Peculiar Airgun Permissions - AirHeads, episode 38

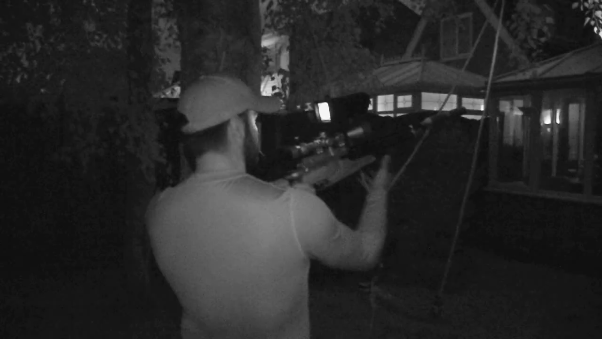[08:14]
We go in the garden and we use a tree or a rest and we just get steady and just wait until it gets dark enough and we take out the pigeons.
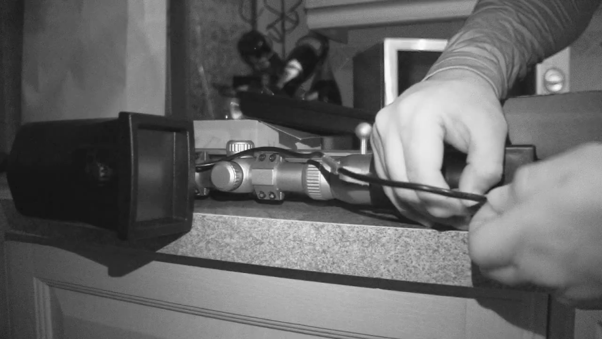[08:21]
Neighbours are a consideration so stealth is needed which is why he is using night sight.
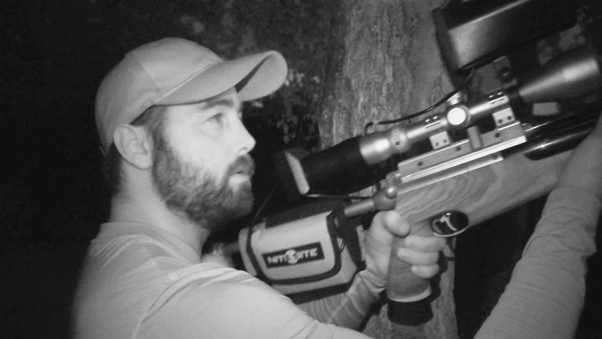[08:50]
I am not putting my eye to it. You are just resting on top but it is easy just to hold there and take the shot.
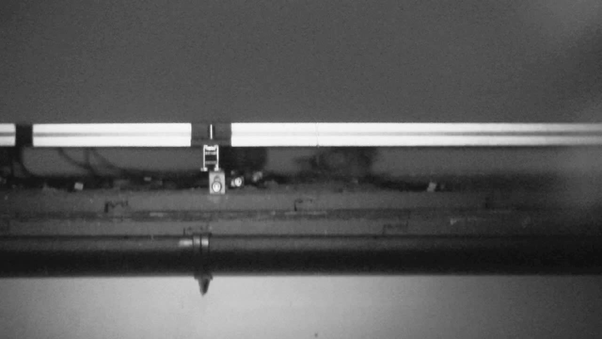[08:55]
See that nest up there still.
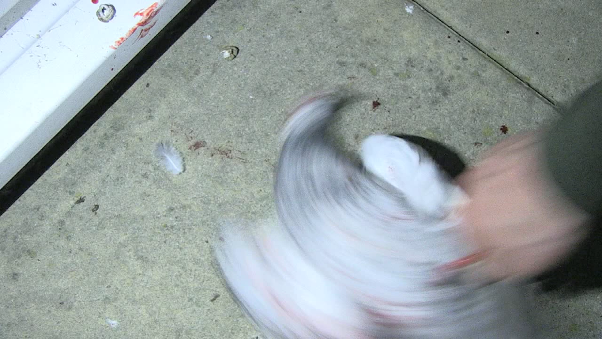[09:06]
Straight up in the eye.
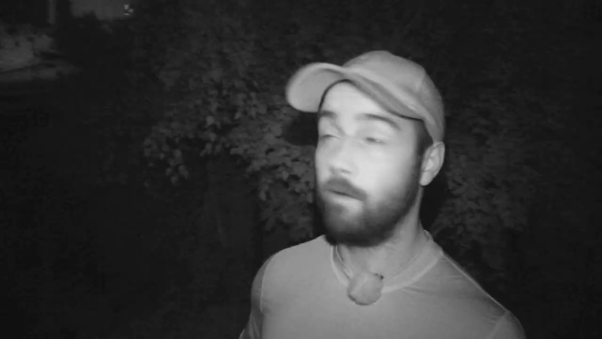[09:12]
What is interesting is the homeowner believes that there is young in the nest and every time we take a few out they keep calling. There is more that keep coming in to mother and look after them but we have now taken 18,
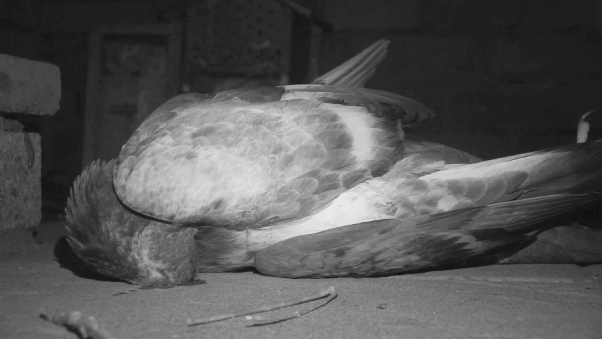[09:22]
18 from the top here which is quite a good number.
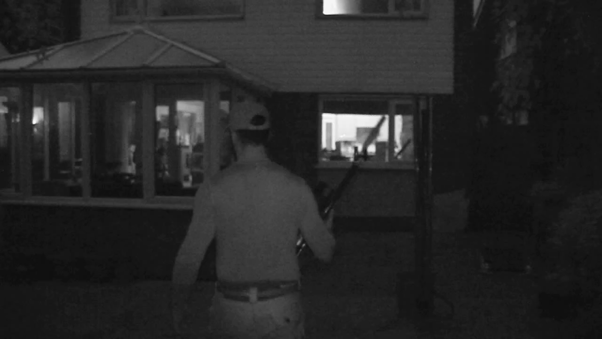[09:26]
They just keep coming and keep coming and keep coming in. So the idea is we are going to try and thin them out as much as we can, hook the nest out and then he is going to go and net around the sides and stop them coming in and that will be the job done.
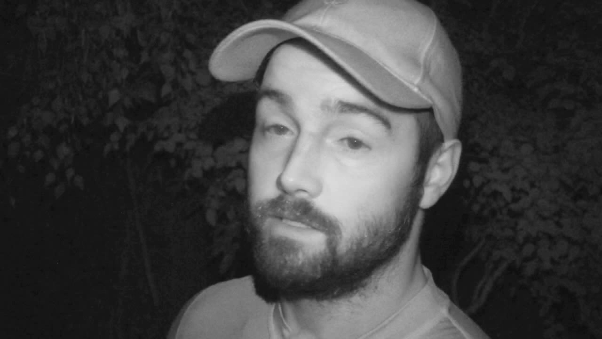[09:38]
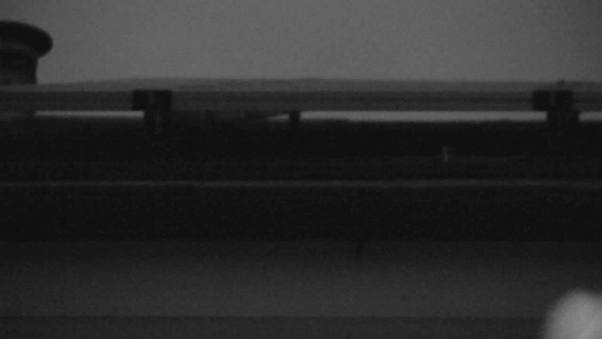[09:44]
Another feral falls and it is looking like we have had everything that has made the solar panels their home this evening. I was aiming for anything between the head and the spine here,
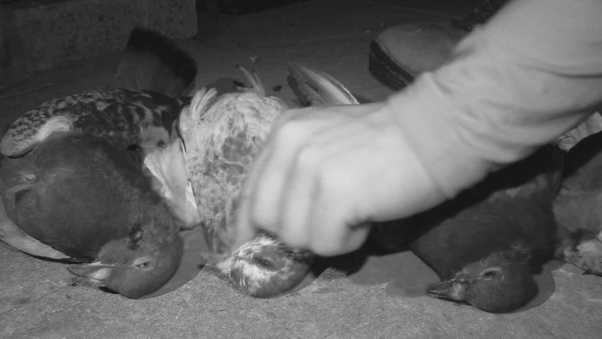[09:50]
air pocket at the back, anywhere in the vitals. So we have got three pigeons tonight. It is getting dark now. I do not think any more is going to fly in. I am quite happy with that. The idea is we are going to chip away every other night or so and try and get these numbers down.
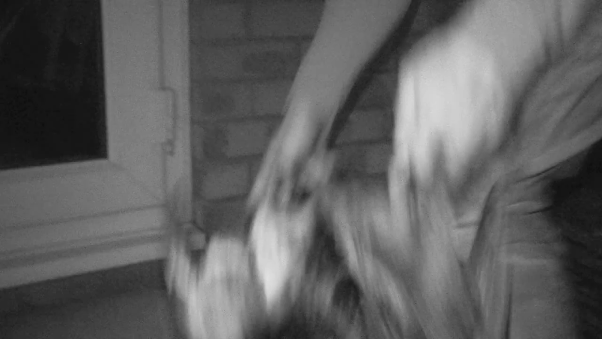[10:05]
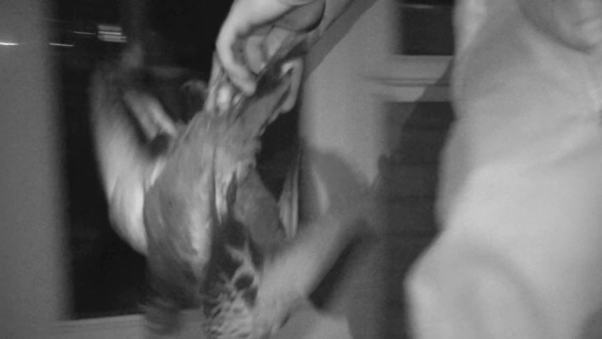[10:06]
The rifle has done its job.